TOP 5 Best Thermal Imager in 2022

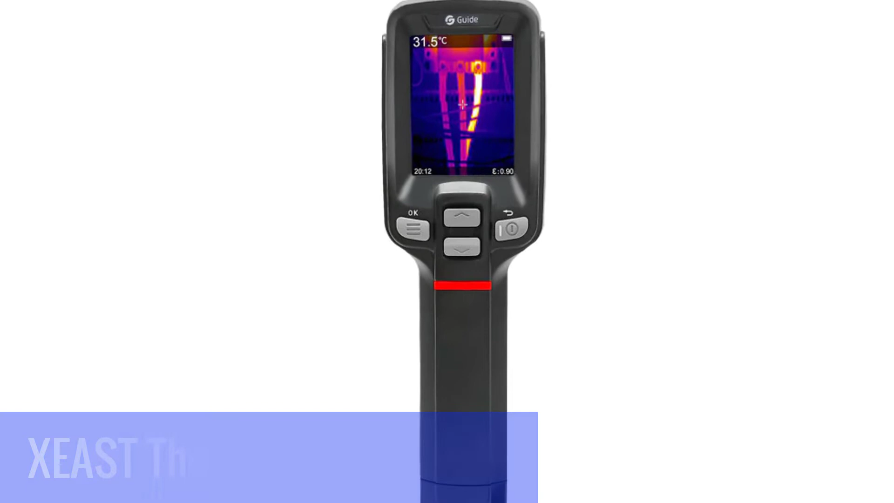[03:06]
On screen: spot 31.5°C
Zeest New Arrival Z26 and Z29 Series 2.4-inch color screen handheld thermal imaging camera image come with ambient humidity. Zeest Thermal Imaging Camera has been integrated with the latest lens,
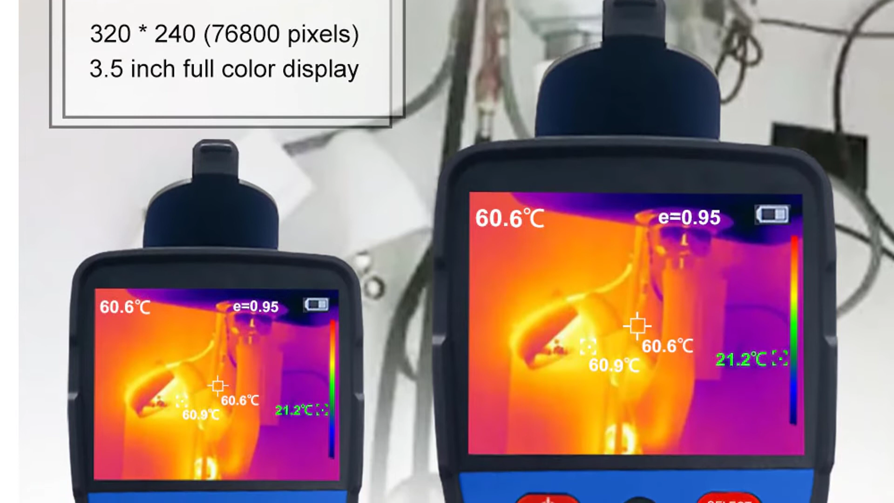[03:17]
On screen: spot 60.6°C, max 60.9°C
an advanced temperature sensor, advanced compression technology and a 2.4 LCD color display,
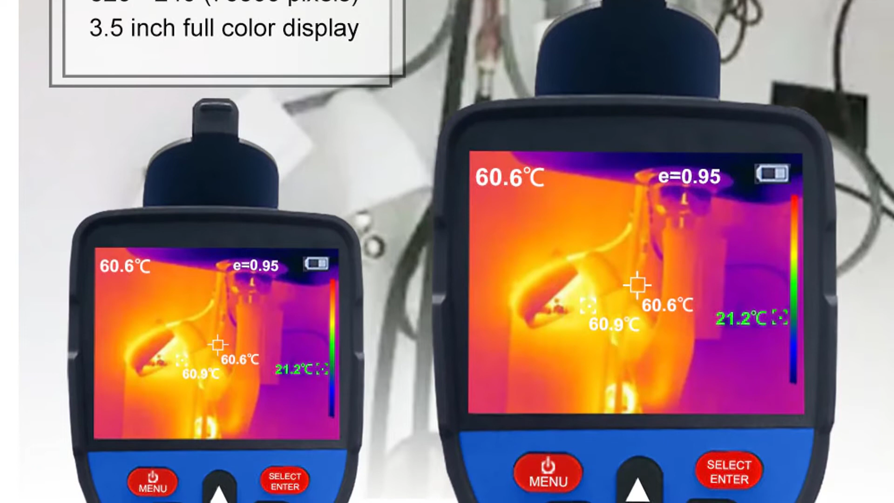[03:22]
On screen: spot 60.6°C, max 60.9°C
large clear to see the details clearly and information graphics on the LCD display.
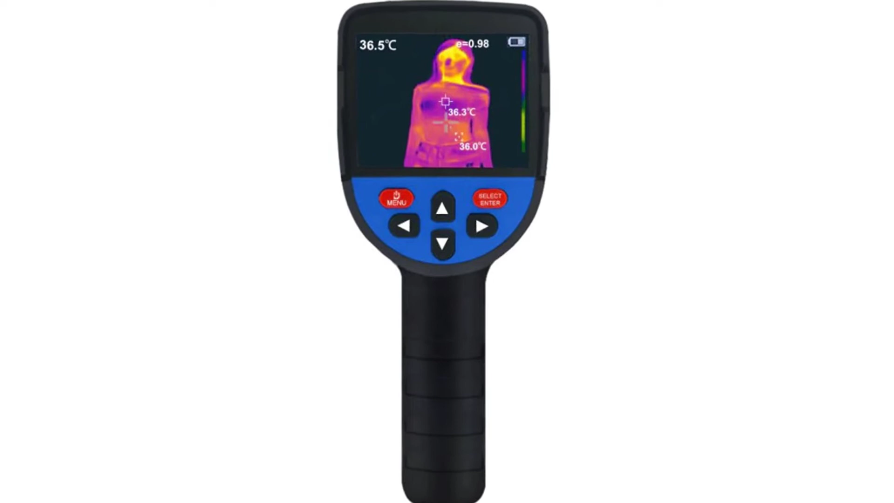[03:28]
Zeest Thermal Imaging Camera has an advanced temperature sensor, a high resolution and support 32 GB capacity,
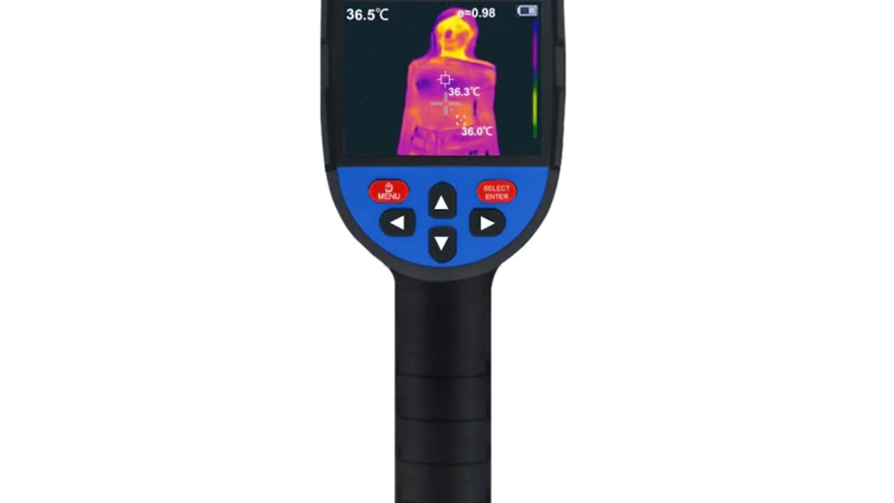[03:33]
clear images of the object temperature distribution and temperature information. This thermal imager is specially designed for use in law enforcement, firefighting, military, scientific research and manufacturing.
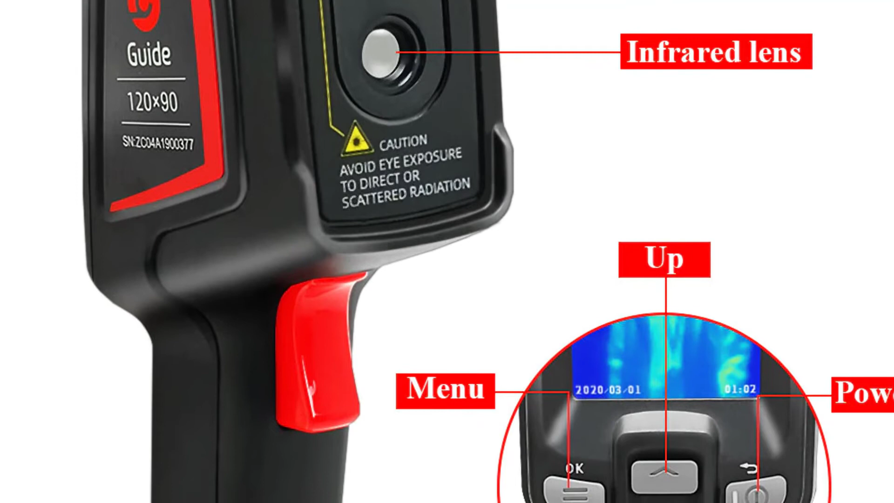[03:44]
Number 2. Unity UTI 120's Thermal Imager. Unity UTI 120's 300x300 thermal imaging camera with Unity 36,000 ma high-capacity battery and thermal imaging software.
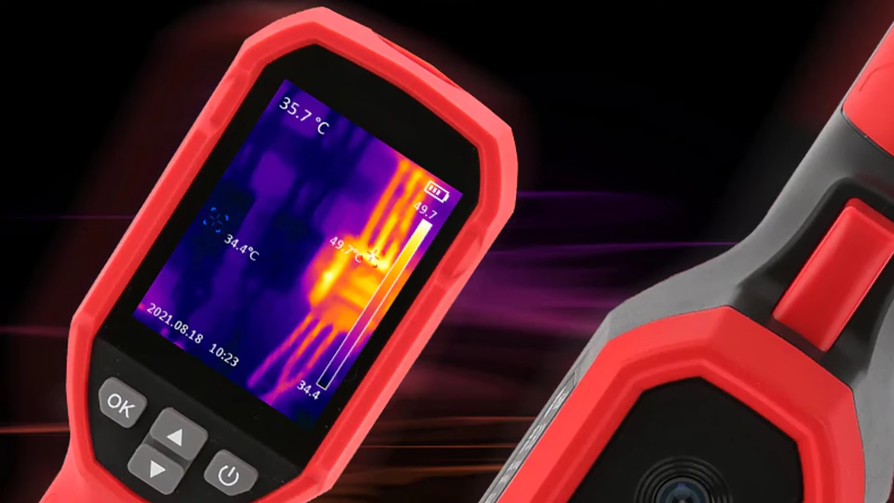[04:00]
On screen: spot 35.7°C, max 49.7°C, min 34.4°C
Thermal imaging camera lets you see in total darkness and detect objects in smoke and fog. Industrial testing, PCB circuit board thermal imaging, and heating cooling tube testing.
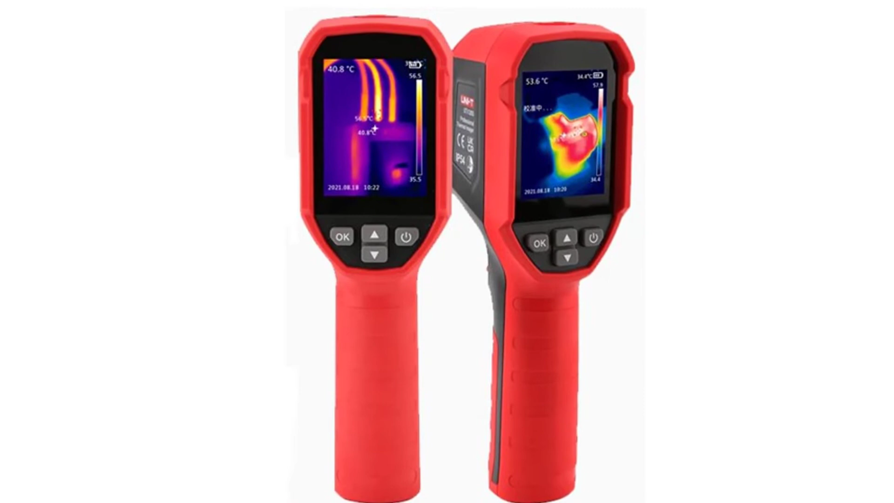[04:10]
The UTI 120's is a complete thermal imaging solution. With its integrated Unity 36,000 ma high-capacity battery it is ready for any large area test.
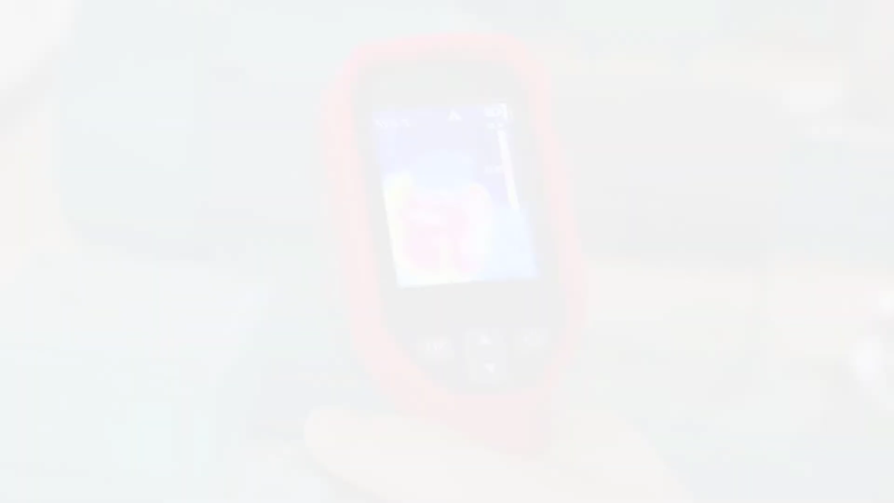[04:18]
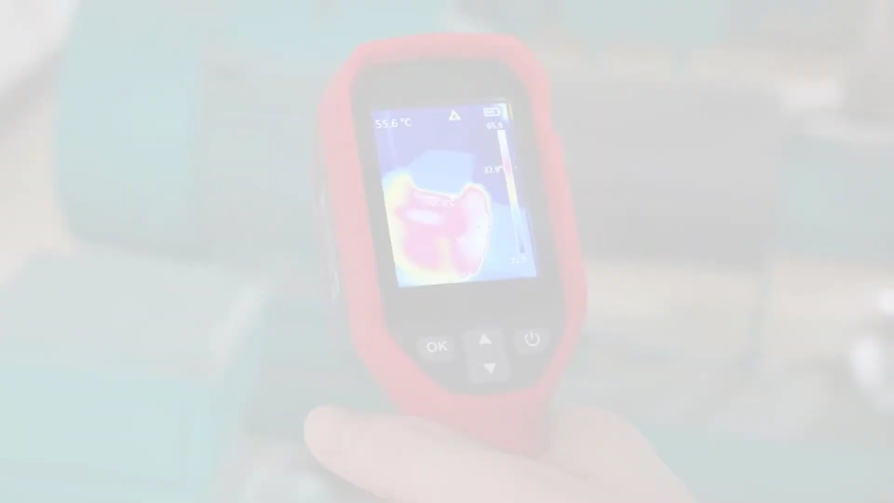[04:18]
On screen: spot 55.6°C
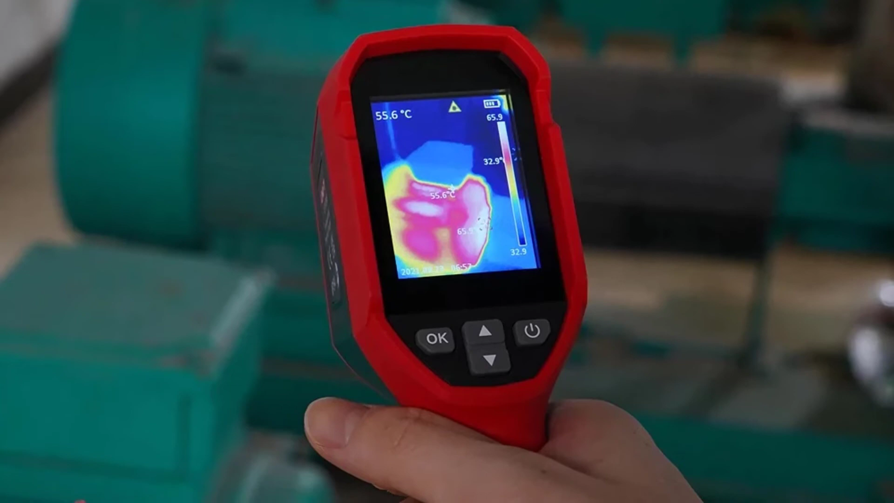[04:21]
On screen: spot 55.6°C
The high resolution thermal imager is perfect for any large area testing. It is the perfect thermal imager for any large area testing.
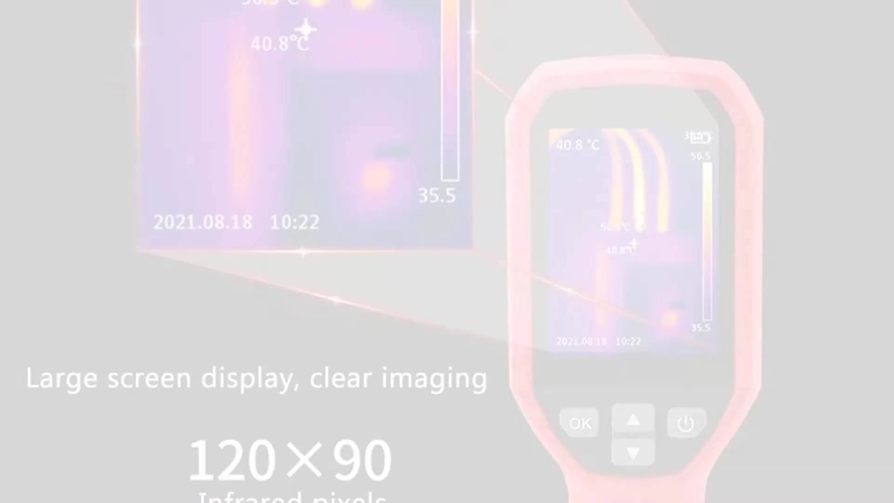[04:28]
On screen: spot 40.8°C
The new Unity thermal imaging solution is the ultimate in large area thermal imaging.